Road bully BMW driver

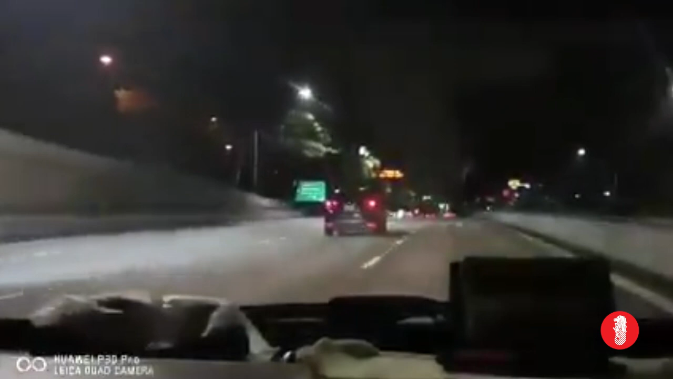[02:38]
We will get into accident, you know. Where he jam, see? Where he jam.
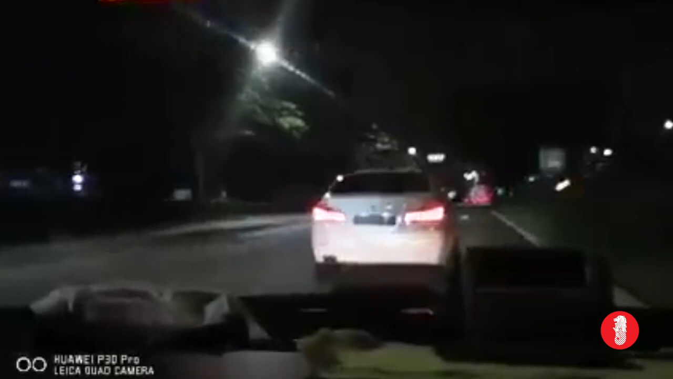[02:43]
Oh shit. See, now behind the car, all like this. Wow, I've never seen like that.
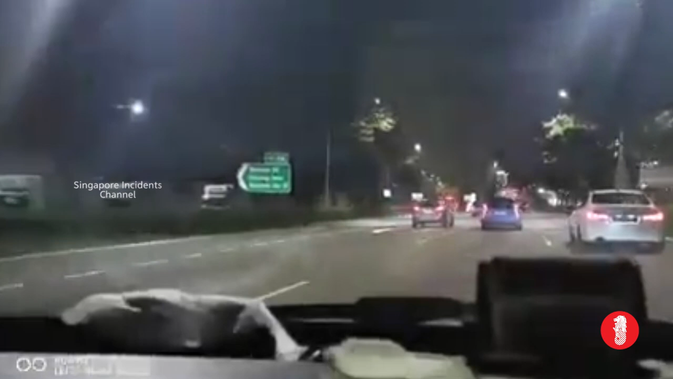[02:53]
I want to call police. Yeah, I think so. You should. You already, you know, record the movie, right?